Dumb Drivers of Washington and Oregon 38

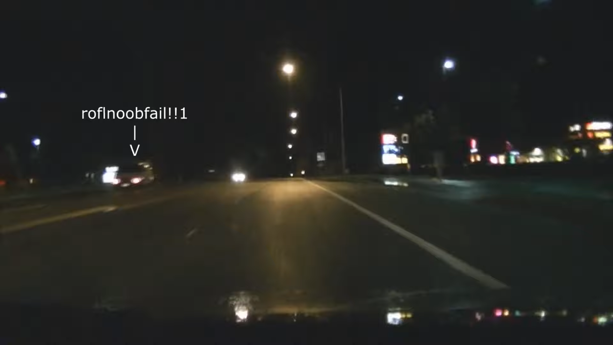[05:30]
You jerk. This guy's turning. What are you doing? There is a turn lane there, asshole. Jesus Christ. Oh, I see it.